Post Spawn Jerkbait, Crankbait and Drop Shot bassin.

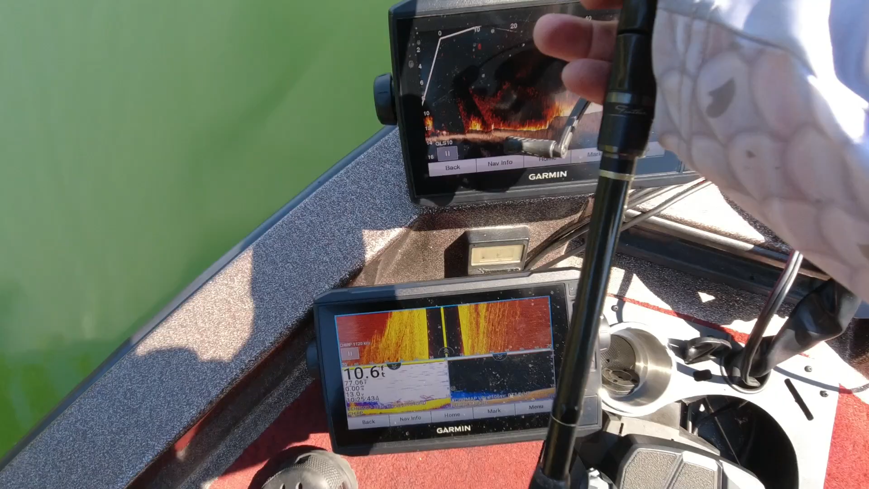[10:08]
But they're all over the place in here, these little dudes. That was cool, man. Dropped it right on his freaking head. Shabadoink.